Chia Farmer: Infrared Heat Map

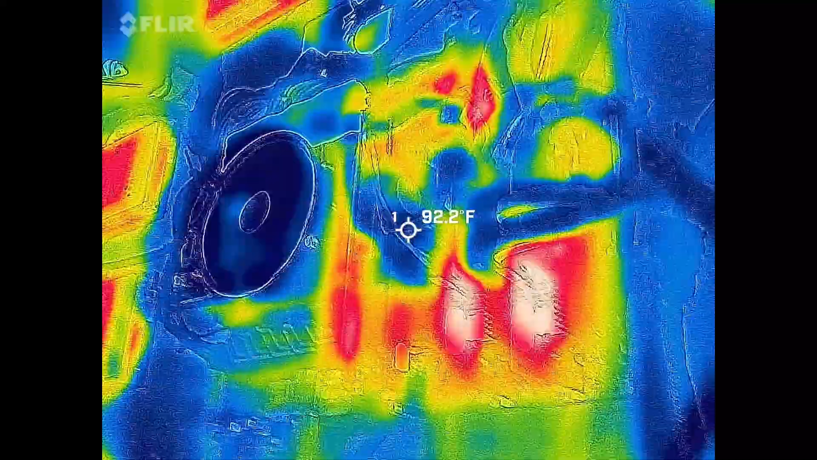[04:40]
On screen: spot 92.2°F
which makes sense they're interesting the memory is not doing
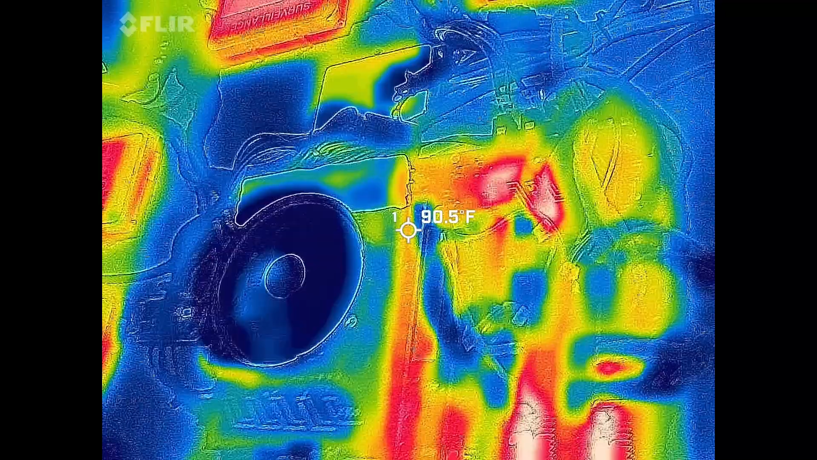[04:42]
On screen: spot 90.5°F
a whole lot so that's not hot at all
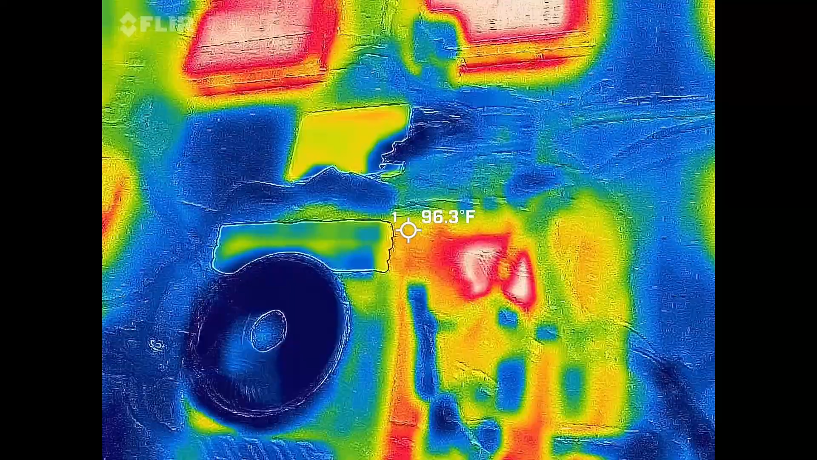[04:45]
On screen: spot 96.3°F
the chipset cooler that's pretty hot and then you've got
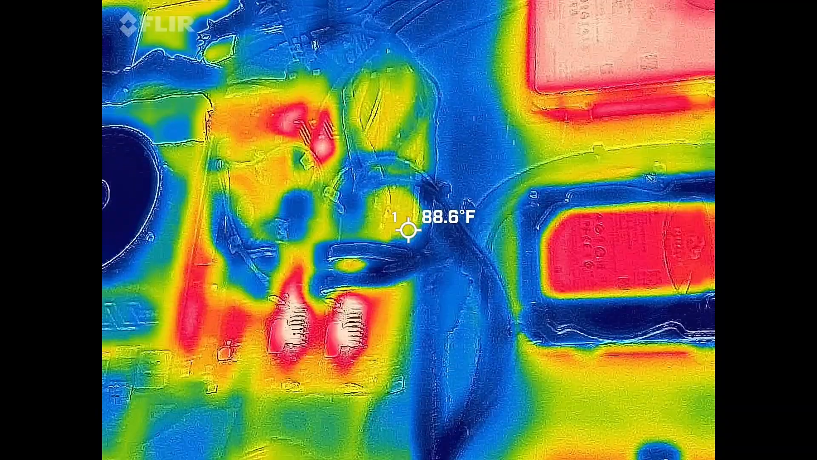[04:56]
On screen: spot 88.6°F
here is a barracuda which I guess is
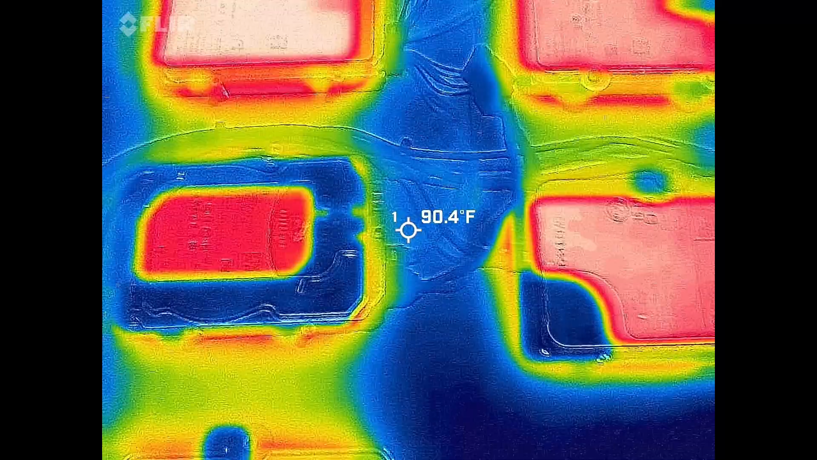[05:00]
On screen: spot 90.4°F
not efficient at cooling at all just got a big heat
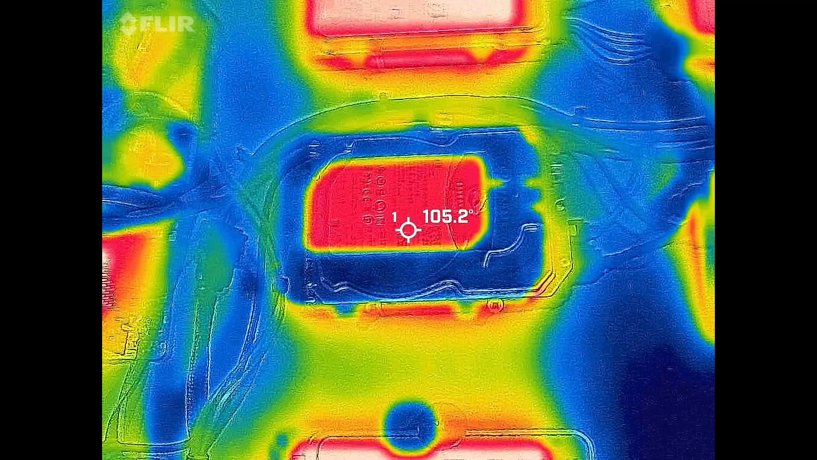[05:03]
sink in the middle for 105
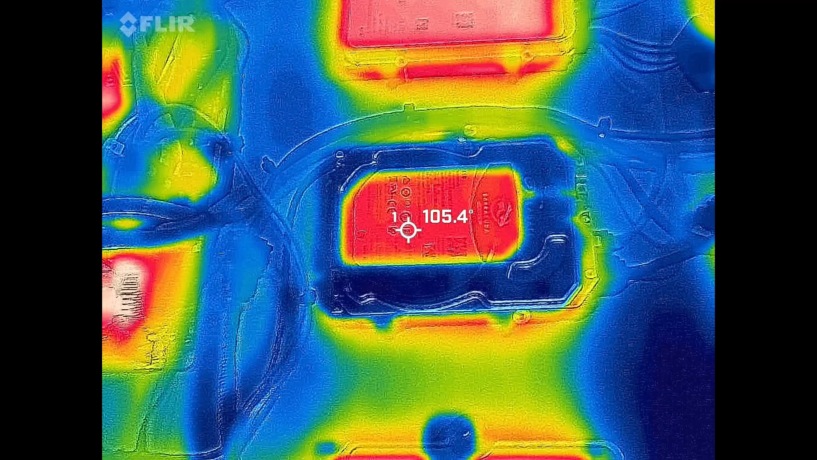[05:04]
and then just below it is a 90 so
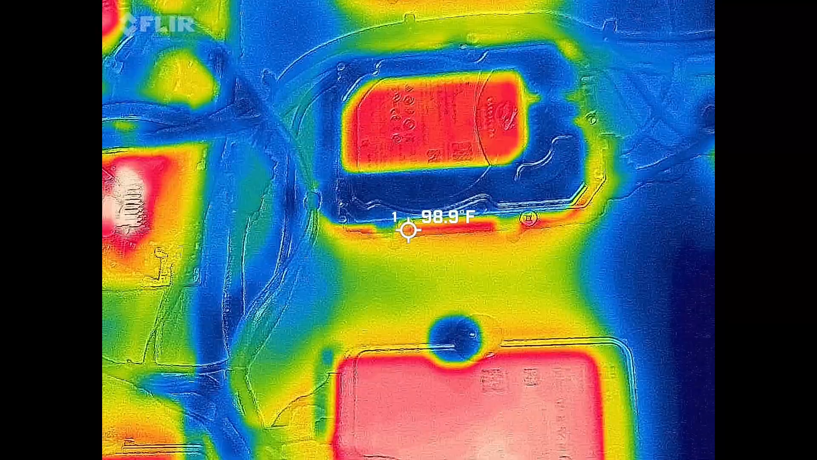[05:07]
On screen: spot 98.9°F
that is one of the strangest looking drives I have in terms
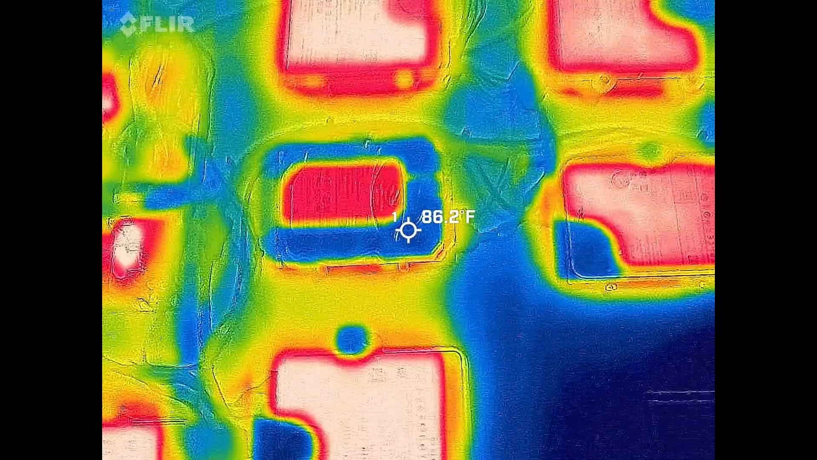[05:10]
On screen: spot 86.2°F
of thermal
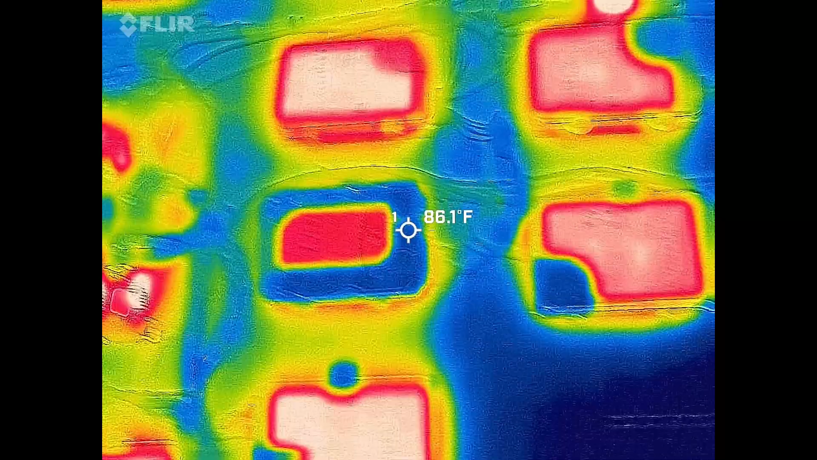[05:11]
On screen: spot 86.1°F
output the rest of these you can see we're back to that weird actuator no
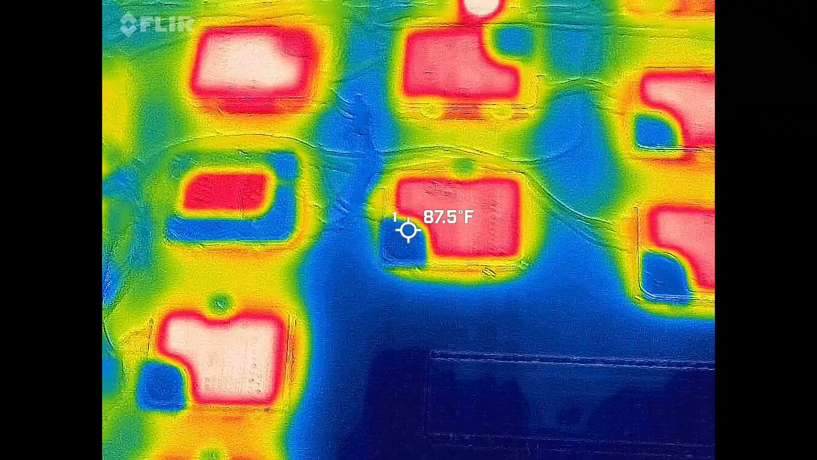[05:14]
On screen: spot 87.5°F
heat
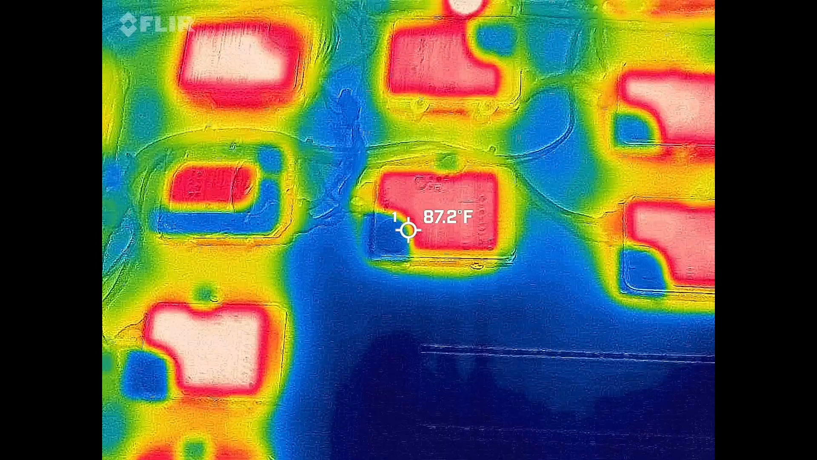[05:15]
On screen: spot 87.2°F
and then the rest does have heat and at this point I'm fairly confident that a lot of that is just the fact that the cover is either a different material or they just cheaped out and didn't make it all aluminum across the top
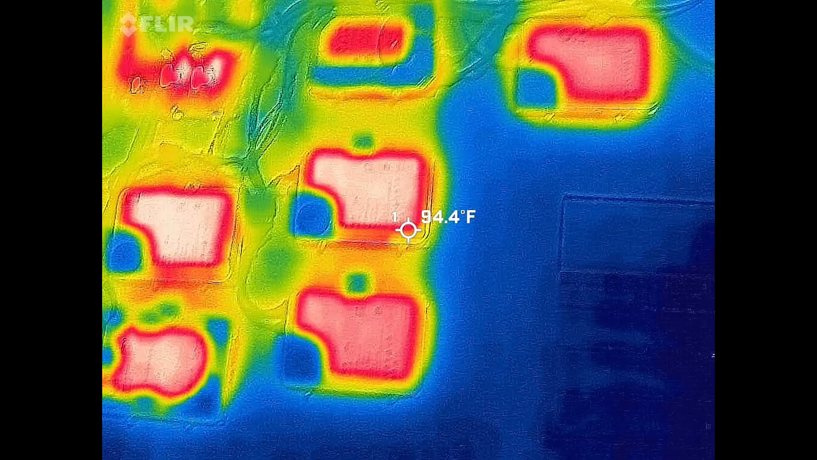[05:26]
not 100 sure though